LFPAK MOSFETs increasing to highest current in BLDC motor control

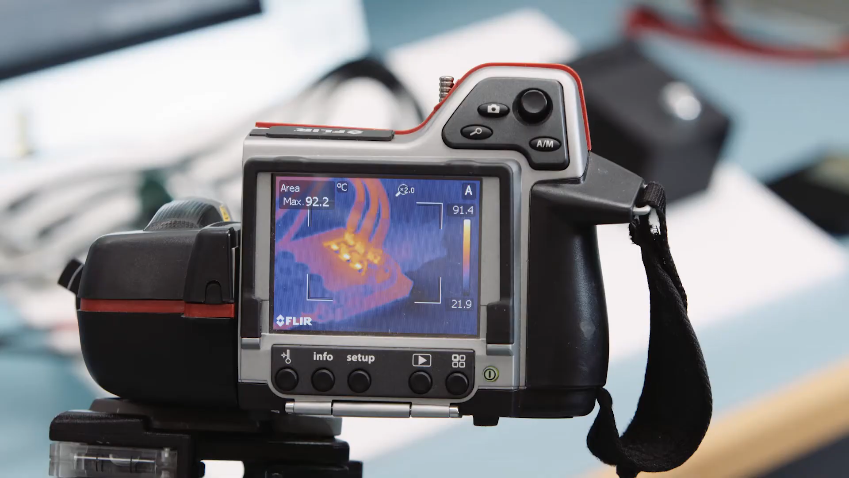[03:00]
On screen: max 92.2°C, scale top 91.4°C, scale bottom 21.9°C
If you also check the temperature, the devices are under 100 degrees Celsius,
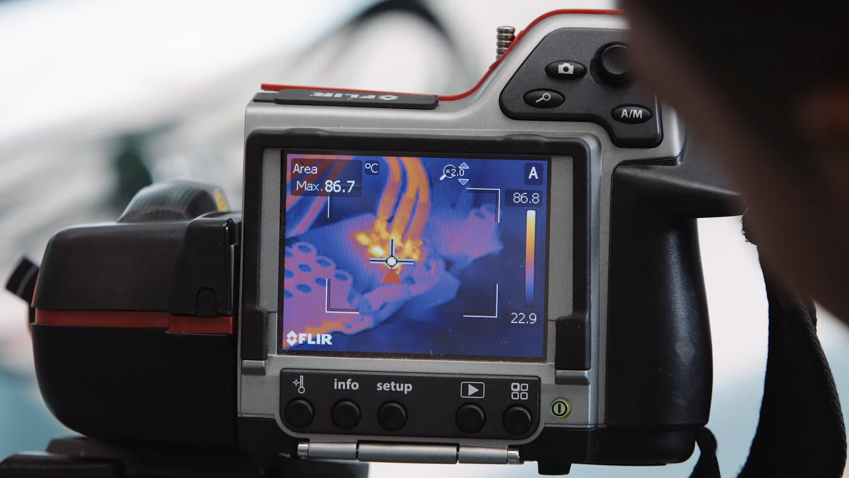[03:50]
On screen: max 86.7°C, scale top 86.8°C, scale bottom 22.9°C
the MOSFETs are still well under 100 degrees Celsius.